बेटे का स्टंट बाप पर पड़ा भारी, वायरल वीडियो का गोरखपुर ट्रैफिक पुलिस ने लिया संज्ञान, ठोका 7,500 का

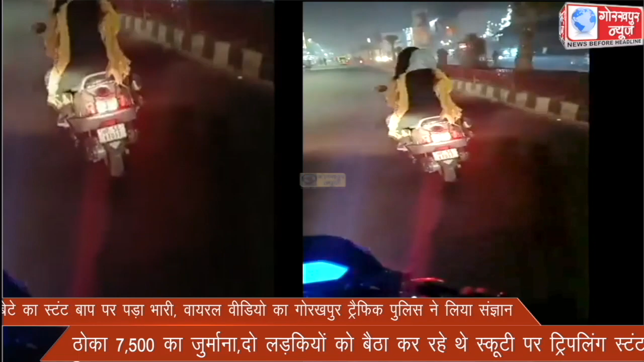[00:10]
रोट पर एक युवक इसकूटी पर तीन सवारी बैठा क इस्टंड करता हुआ नजर आया यातायात निरेशक एए अंसारी ने ऐसे युवक को सबक सिखाते हुए उसका 75-100 रूप्य का चालान काटा।